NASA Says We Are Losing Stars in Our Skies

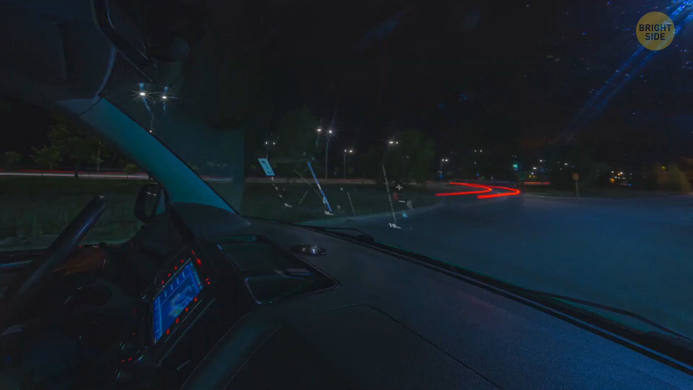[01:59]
like when you're driving and those bright lights literally make your eyes hurt, leaving you very uncomfortable.